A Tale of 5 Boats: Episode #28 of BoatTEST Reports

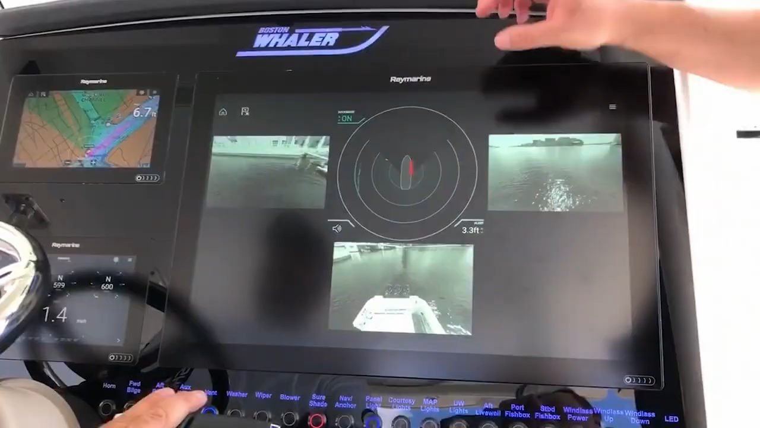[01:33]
Raymarine and Monte Carlo developed a five-camera system that uses audio and visual
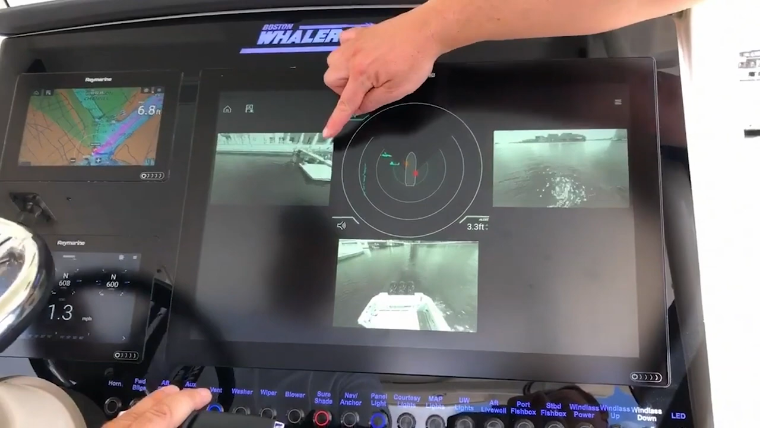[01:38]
alerts to tell the captain when the yacht is close to objects, such as a dock or pier.
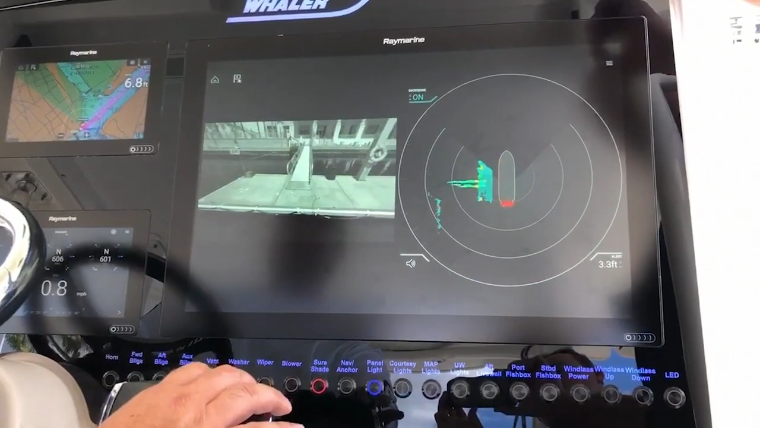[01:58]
So they can very precisely measure the distance to the dock. They can also gauge the height of objects.
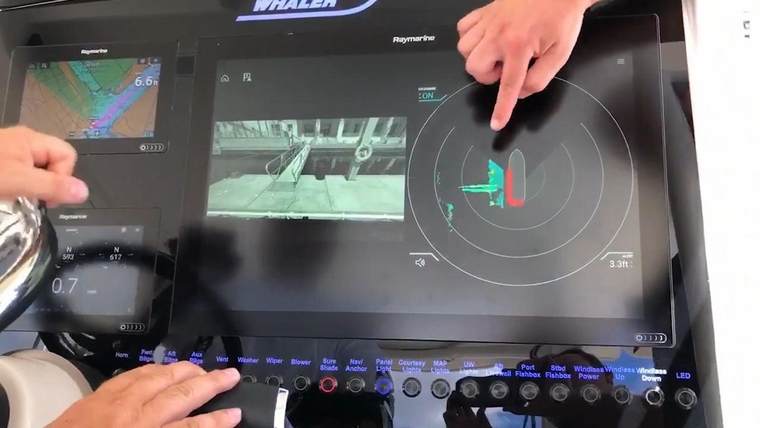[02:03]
So notice the different color coding we've got in here. Anything that's in aqua blue is within a half a meter of the surface of the water, so that's our float.
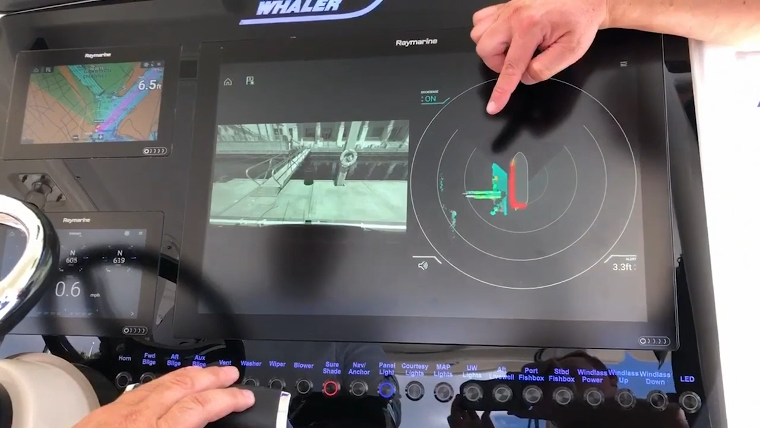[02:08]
And anything that's green, yellow, orange, or red is higher than a half a meter.
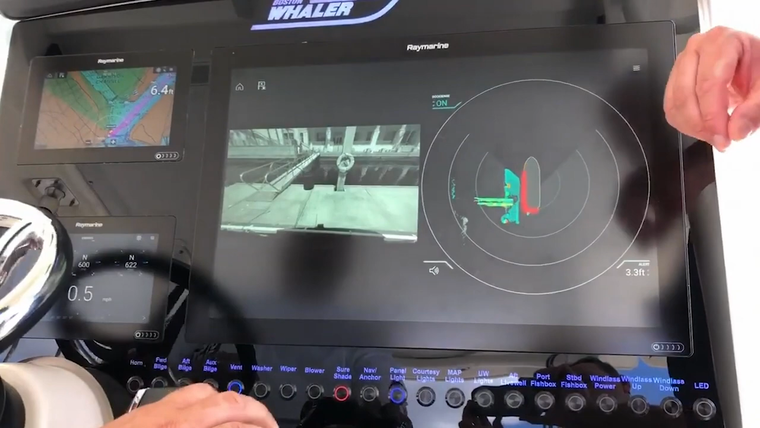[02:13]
So we're seeing the railings on the gangway over there.
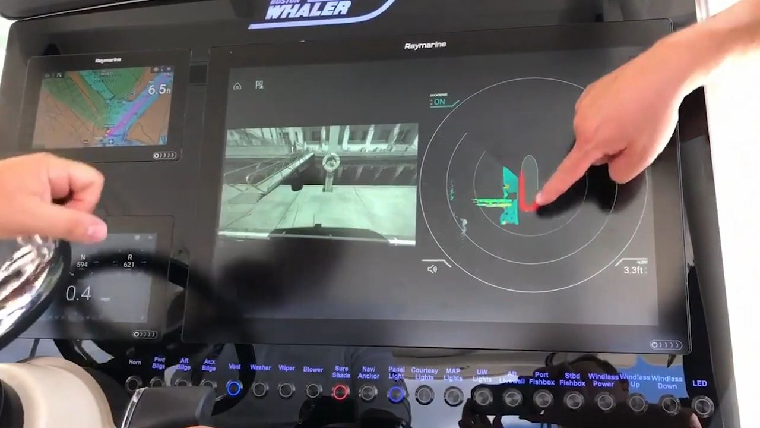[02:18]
We're also seeing the concrete pilings and some of the other light structures on the dock. Now we have an alert zone of three feet set up alongside the boat.
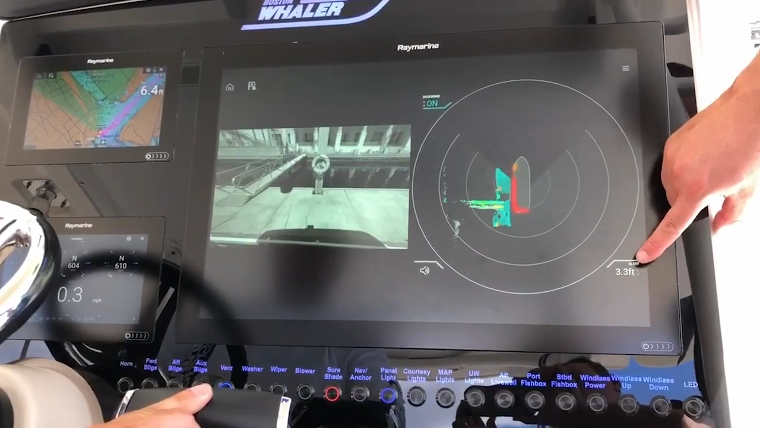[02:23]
And you can see most of our port side has gone into red alert because we're within three feet of the dock.
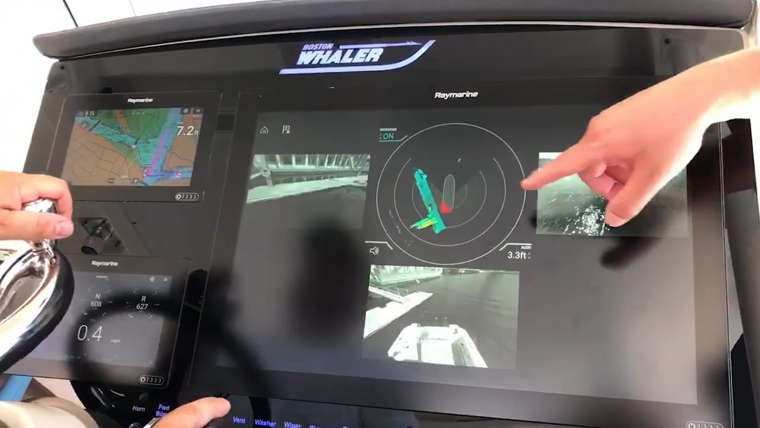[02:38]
you'll see the edge of the slip here coming into view.
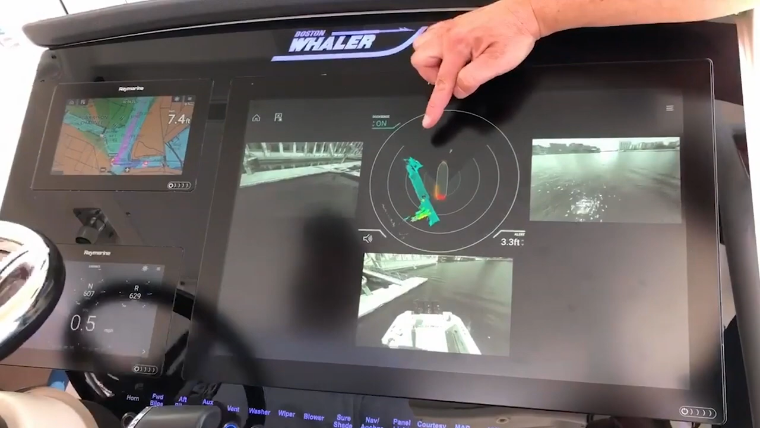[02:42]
And up here on our overhead view, you can also see it'll begin to image the dock to make our turn. We've gone to an orange, which is kind of an advisory alert.
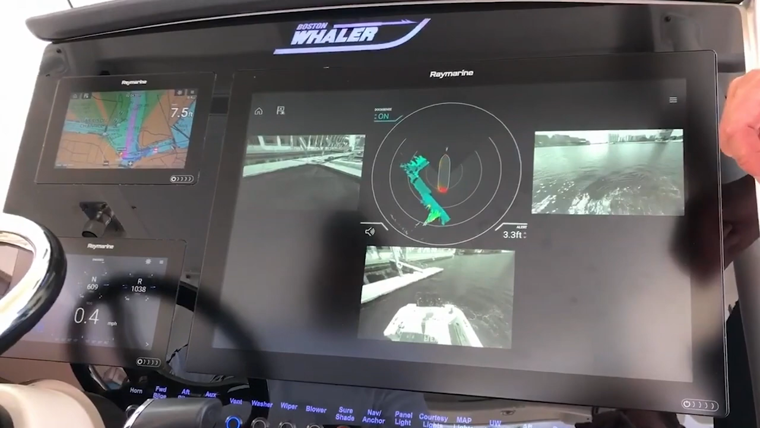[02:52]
So we're a little bit farther off the dock, so as we get closer again, it'll change from orange to red.
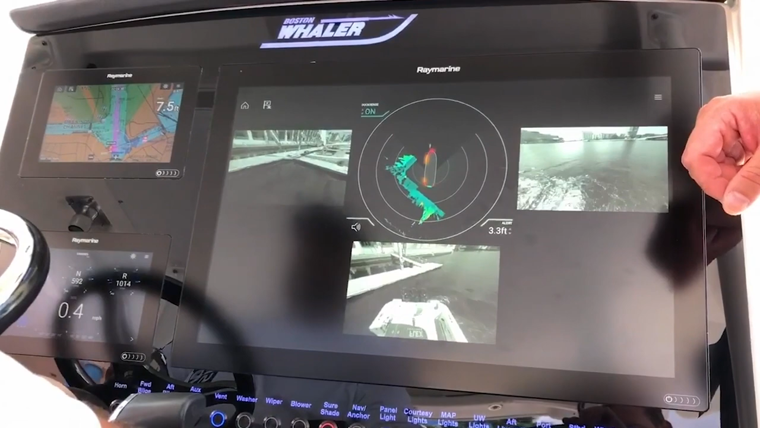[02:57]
Anytime we want to enlarge the picture and just get a closer look at what's going on, just a swipe of your finger, we'll pull it open.
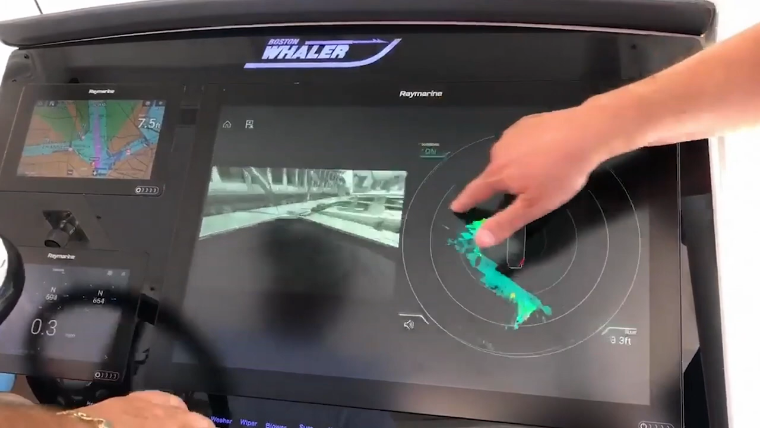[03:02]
And with a swipe, I can send it back.
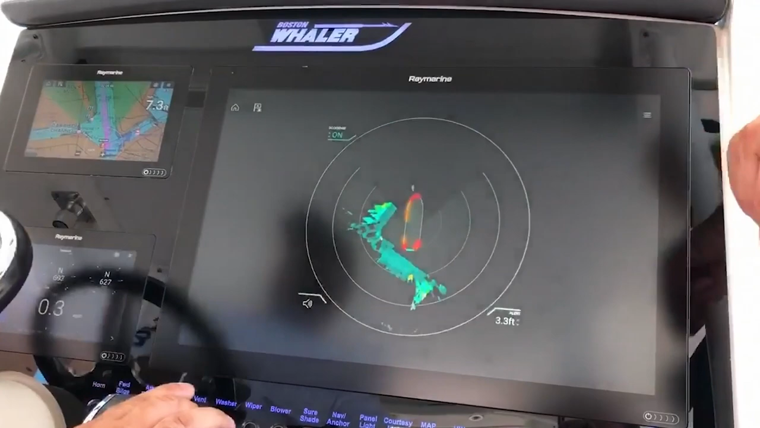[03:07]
You can also get a full-screen view of the Docksense Alert display.